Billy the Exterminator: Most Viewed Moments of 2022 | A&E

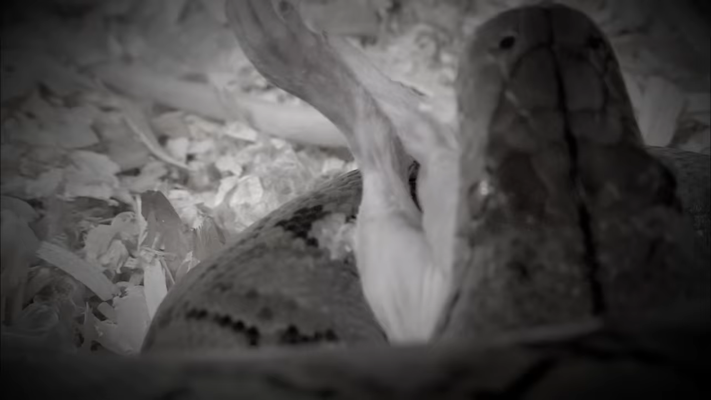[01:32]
With all of the snakes here, there's certainly a lot of feeding taking place on a daily basis.
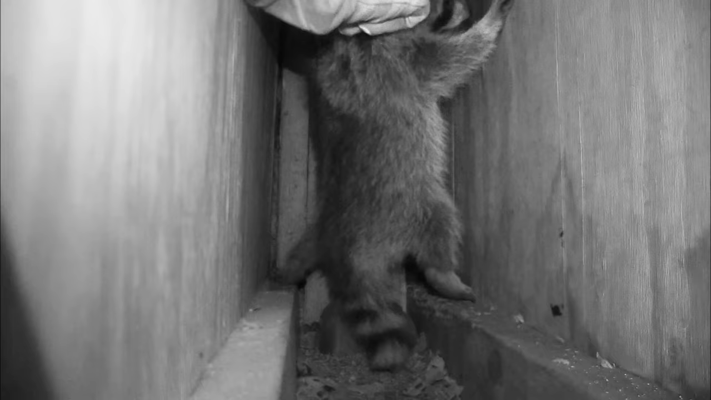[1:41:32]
This second one, he's a madman. He's biting, he's scratching, clawing. I know he hadn't had his shot, so I'm gonna have to be real careful. If I get bit, this could get ugly.